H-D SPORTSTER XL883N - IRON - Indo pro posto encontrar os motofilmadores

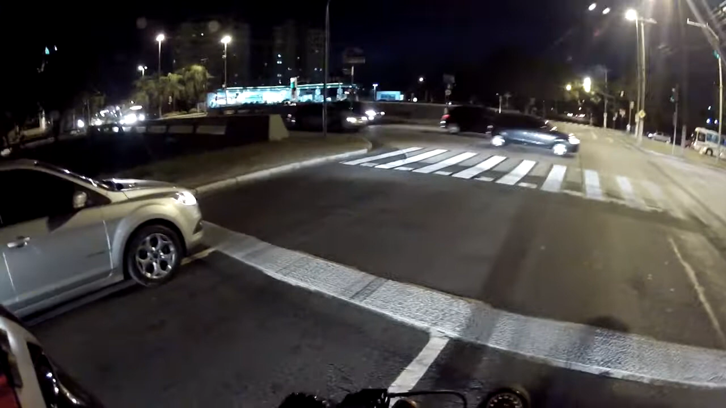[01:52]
É naquele posto lá Mas pelo jeito não tem ninguém ainda Então vamos até a beira do Guaíba lá E voltamos com calma, tranquilo Vamos ver que tal a imagem de noite
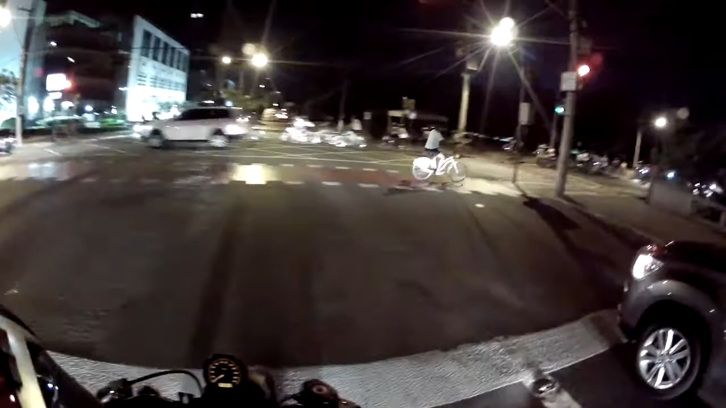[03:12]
As bikes Não sei por aqui que tem ciclovia se eles não estão usando Aquele ali é um dos poucos trechos de Porto Alegre que tem ciclovia